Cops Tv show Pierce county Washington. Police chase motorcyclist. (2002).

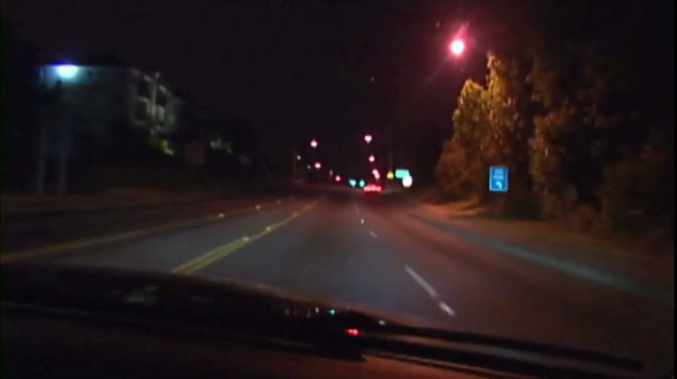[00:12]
Well, we got a county unit that's been pursuing a motorcycle. They're just right up ahead of us.